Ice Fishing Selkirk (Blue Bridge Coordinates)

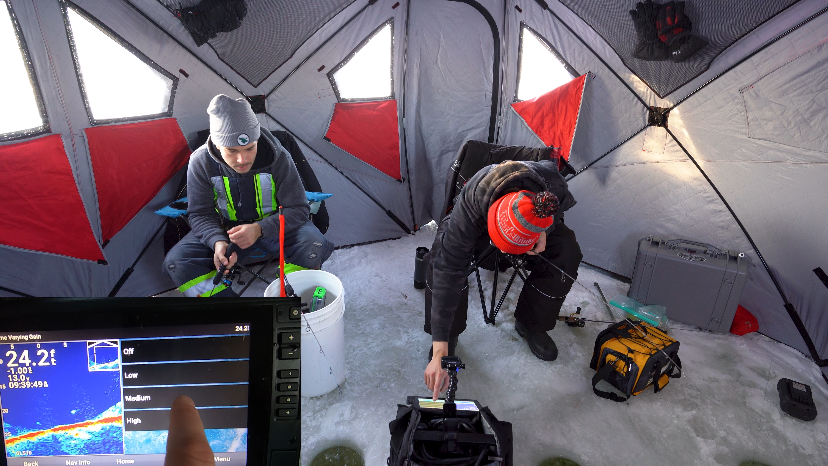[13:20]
That's the thing too, when you use something that doesn't have a fish. Oh, I totally have a fish, I don't know. Yeah? Yeah, I didn't see it. Nice, there you go, buddy. First drop. Nice. Walleye, come on. It's just incredible how many small sauger are here. Wow. Yeah. I'm not exactly sure why. Like, there isn't a couple like bigger ones.
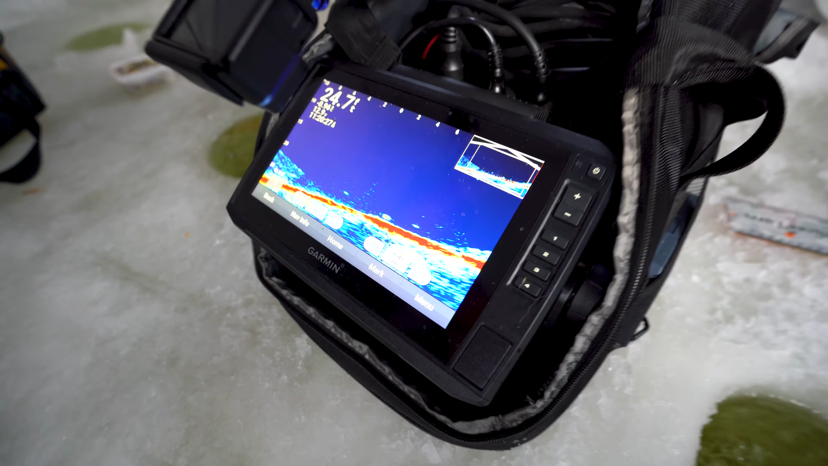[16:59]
That's like three fish now. There is something down there. Yeah, there is.